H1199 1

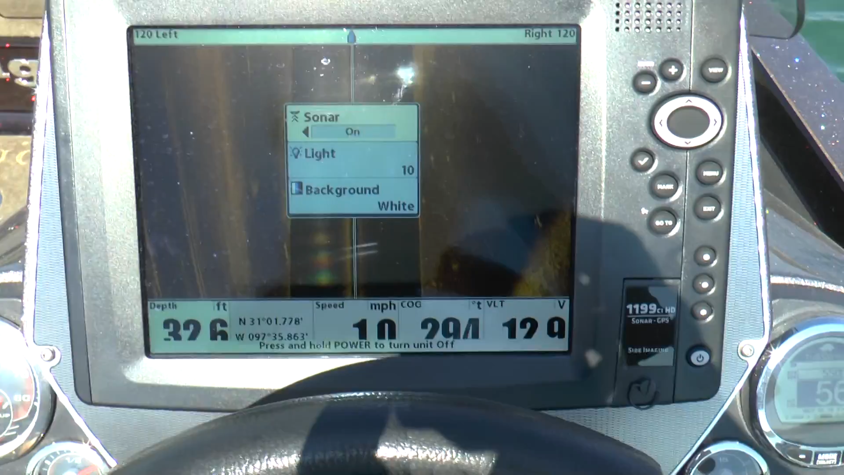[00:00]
I'm going to power this thing down now and
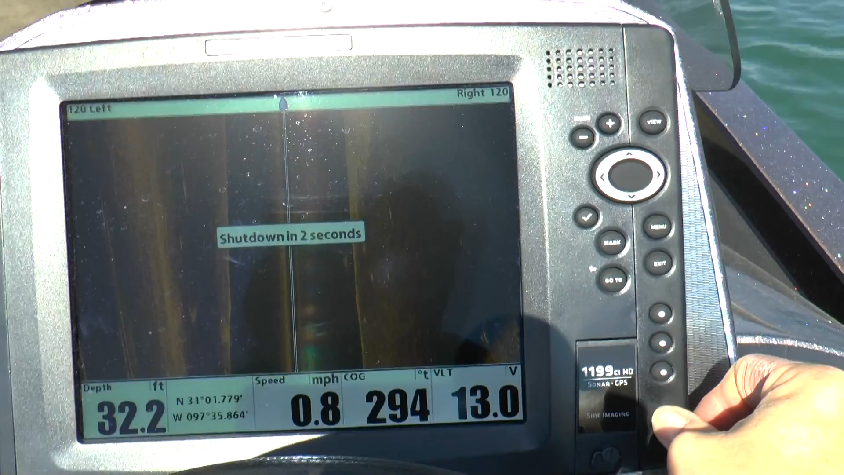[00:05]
On screen: depth 32.2 ft, speed 0.8 mph
then start it back up to see if the settings that we put in it is going to hold.
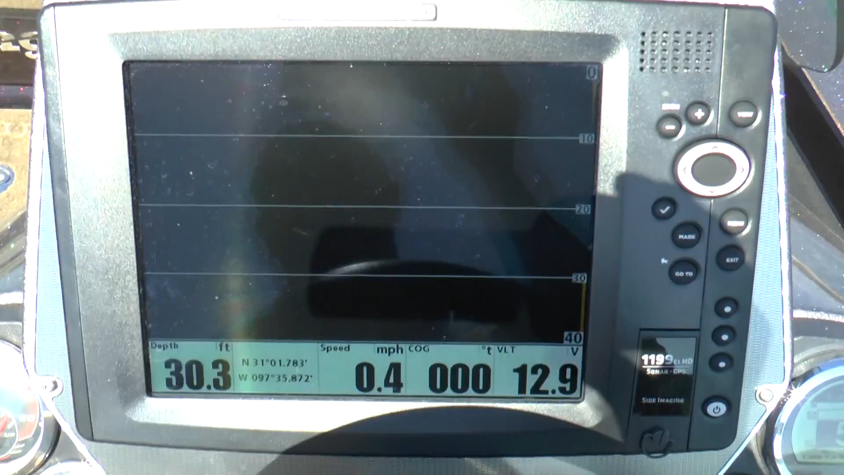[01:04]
On screen: depth 30.3 ft, speed 0.4 mph
There we go. Picked up 30 feet. Now we're in downward scan here.
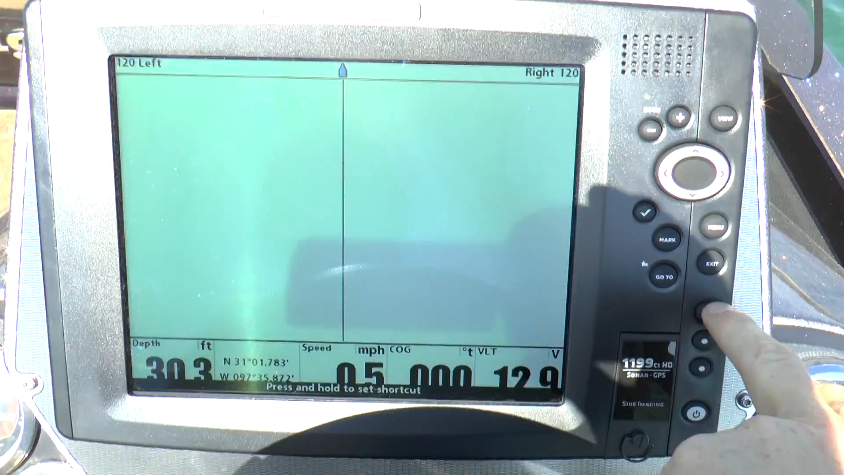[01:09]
If you go over to get the side imaging, not a whole lot out here right now.
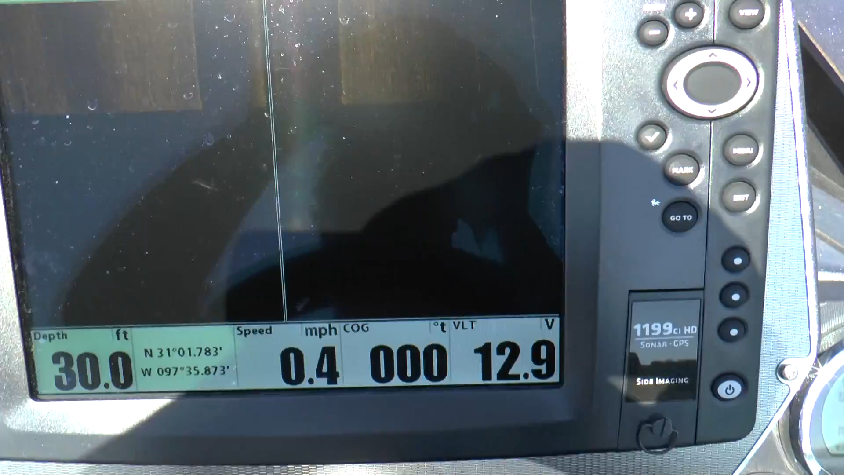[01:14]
On screen: depth 30.0 ft, speed 0.4 mph
But if we put it in gear and we head in towards the boat ramp up there,
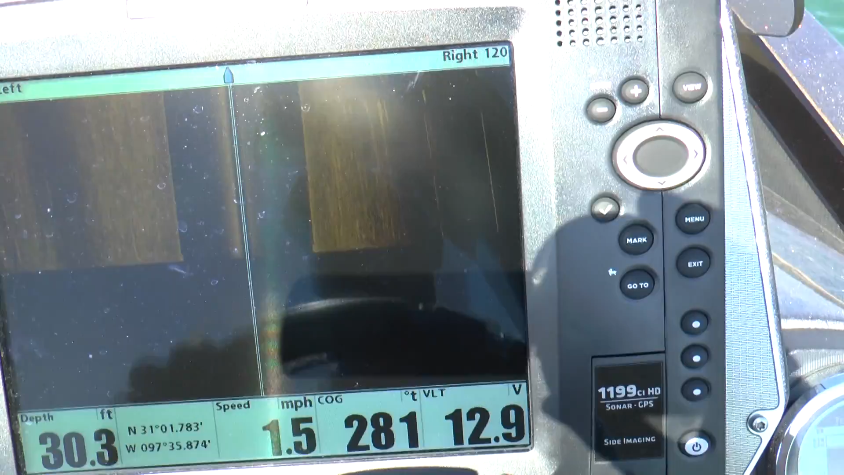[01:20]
On screen: depth 30.3 ft, speed 1.5 mph
I'm sure we'll start seeing it.
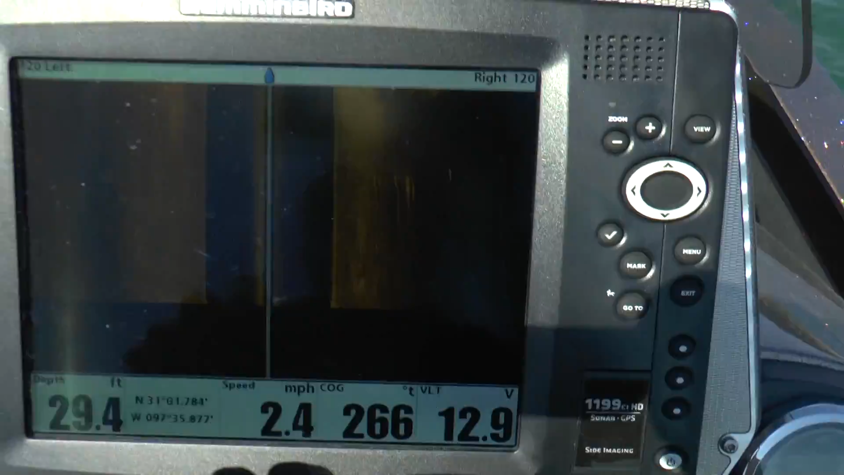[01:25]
On screen: depth 29.4 ft, speed 2.4 mph
There we go. There's some rock piles.
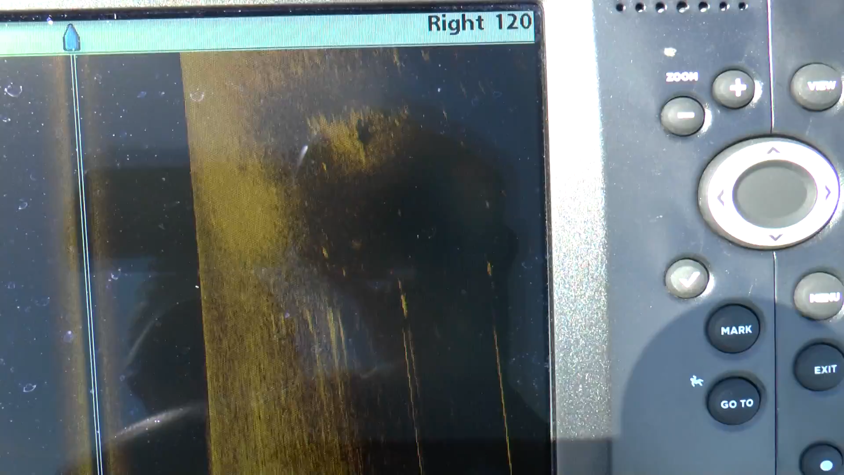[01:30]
There's actually a really nice rock pile right there off of this, off that ledge actually.
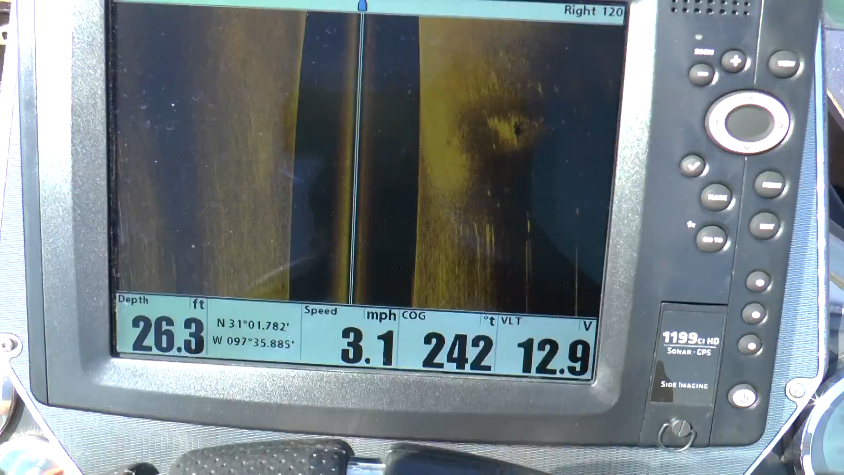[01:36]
On screen: depth 26.3 ft, speed 3.1 mph
Probably holding some good fish. So this thing seems to be reading right. Just a little bit of information I might post this video.
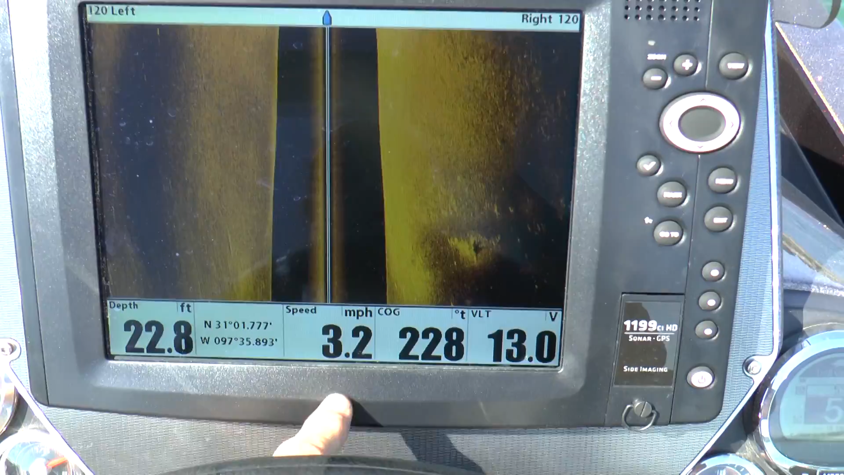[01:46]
On screen: depth 22.8 ft, speed 3.2 mph
The speed down here, the slower you go, the better picture you're going to read.
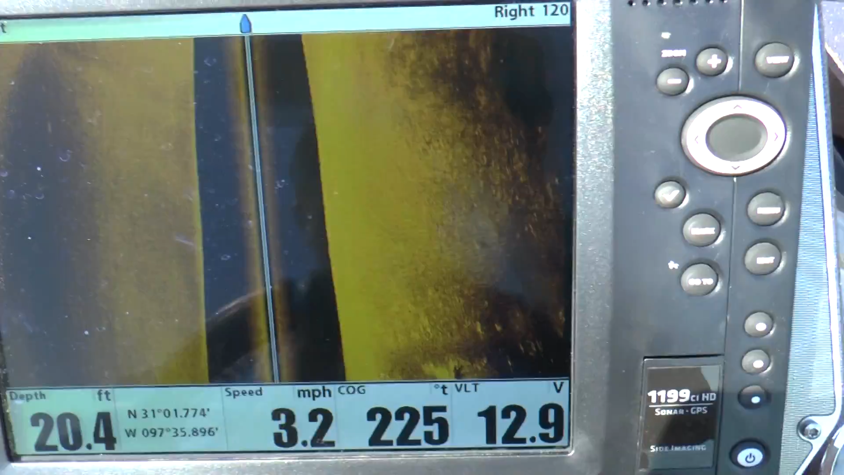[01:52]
On screen: depth 20.4 ft, speed 3.2 mph
The better details you're going to get off of the rock piles and such. So keep that in mind when you're running. It's better to go slower and get good pictures.